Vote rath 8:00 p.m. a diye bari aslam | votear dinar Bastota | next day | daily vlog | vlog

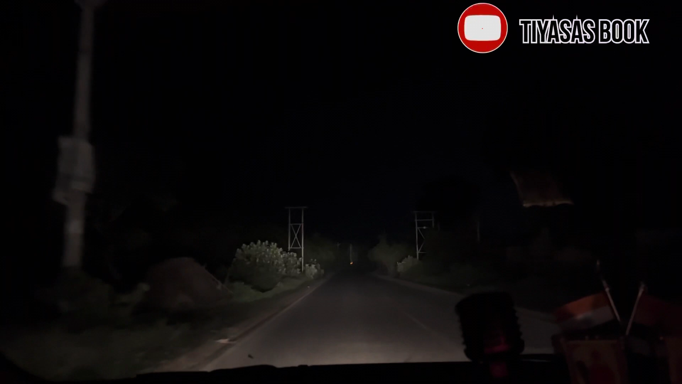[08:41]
দেখো দেখো গাড়ির যেটুকু গাড়ির আলোতে হচ্ছে সেটুকুই, মানে গাড়ি আসছে যাচ্ছে যেটুকু ওটুকুই, পুরো অন্ধকার হয়েছে চারিপাশ।